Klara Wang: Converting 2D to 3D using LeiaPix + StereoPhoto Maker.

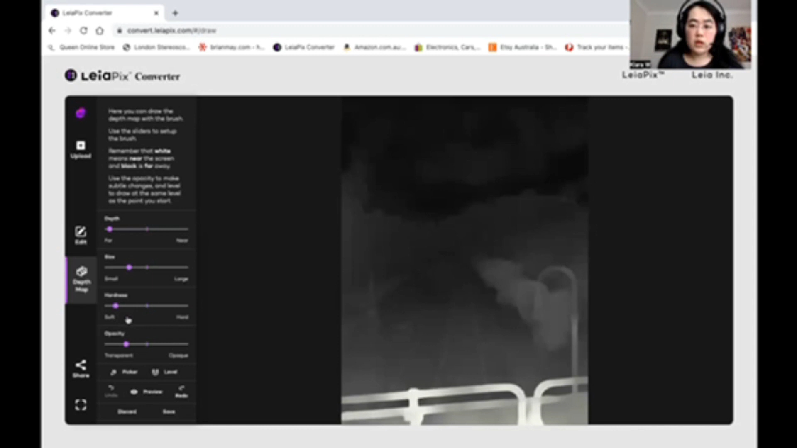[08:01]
very very um if anything has an outline that requires a high level of accuracy you want to make sure that the brush is hard so you can outline it um as accurately as you can the last slider is opacity so that's basically a scale from transparent to opaque
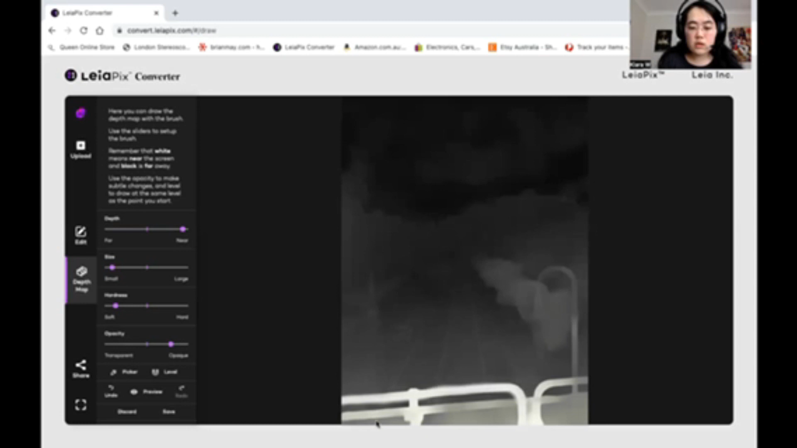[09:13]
clicked on so now what i do i decrease the size because the railings aren't that large and i essentially color over it now i'm using a mouse um some people aren't very steady um when they use a mouse but some people are very very steady when they do it really depends now i want to go back to if i click on preview i want to go back